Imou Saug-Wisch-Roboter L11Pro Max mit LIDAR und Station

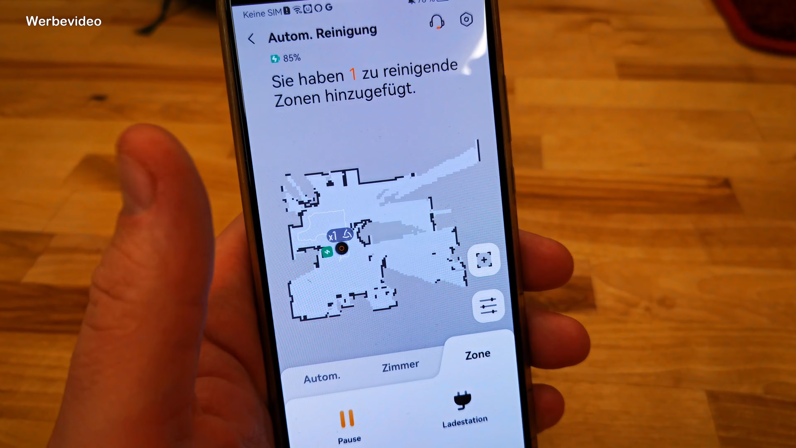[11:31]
So, innerhalb der App habe ich ja schon gesagt, ihr könnt Grenzen setzen, einfach eine Linie hier durchziehen.
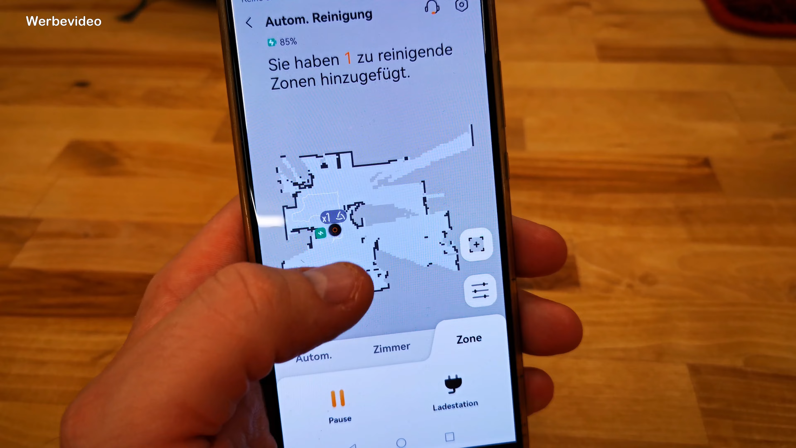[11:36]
Ihr könnt Reinigungszonen wählen, die vielleicht intensiver gereinigt werden sollen oder die komplett ausgelassen werden sollen.
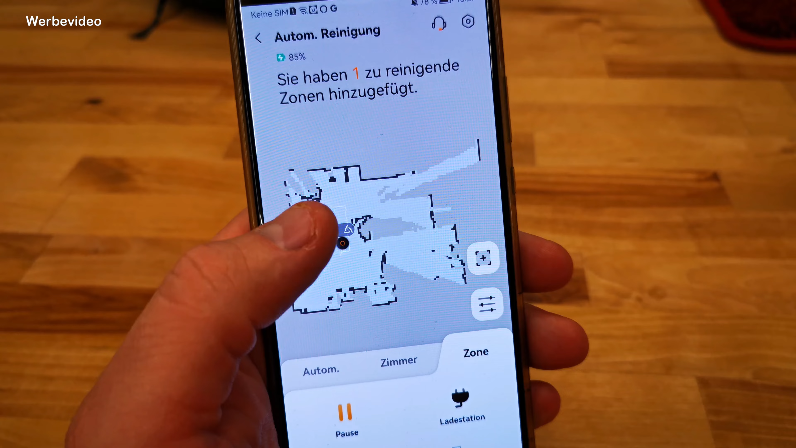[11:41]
Wenn der Hund jetzt irgendwie in der Ecke immer liegt oder was, dann könnt ihr da drumrum saugen lassen.